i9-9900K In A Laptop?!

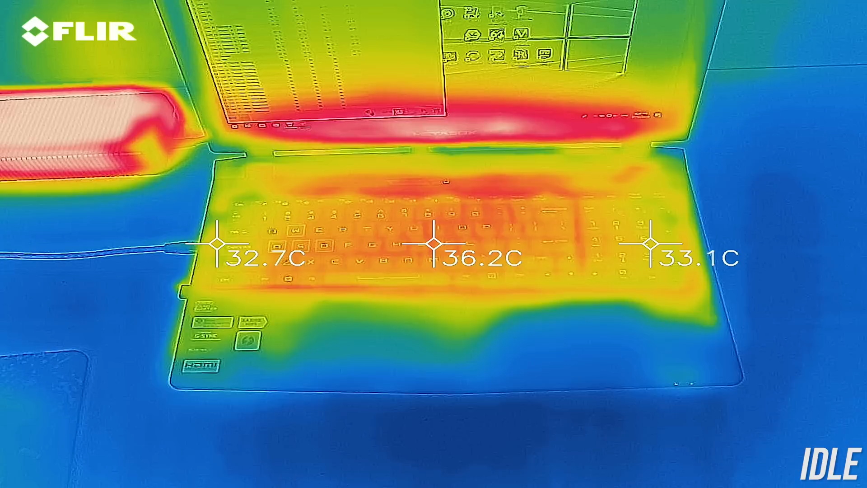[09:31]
and at idle it was in the mid 30s, pretty normal. While gaming it got to about the mid 40s in the center, cooler than I was expecting, and then very similar results with the CPU and GPU stress tests running.
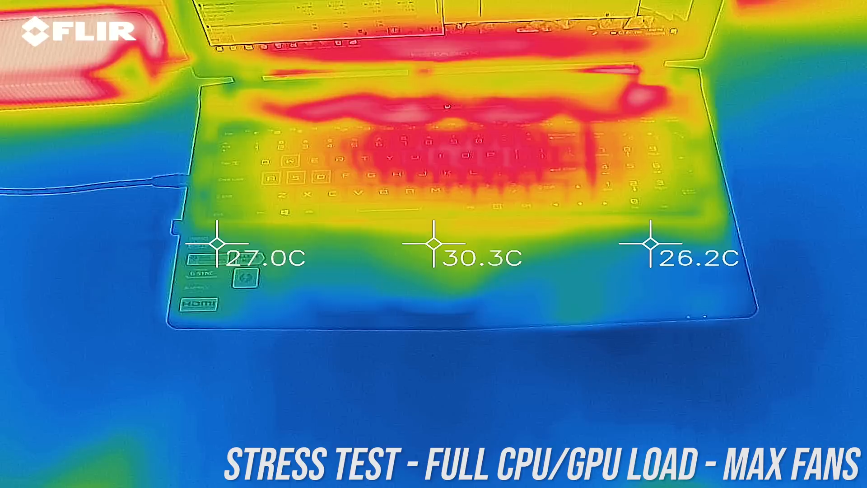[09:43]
With the fans maxed out and undervolt applied it's perhaps just a touch cooler. As for the fan noise produced by the laptop, I'll let you have a listen to some of these tests.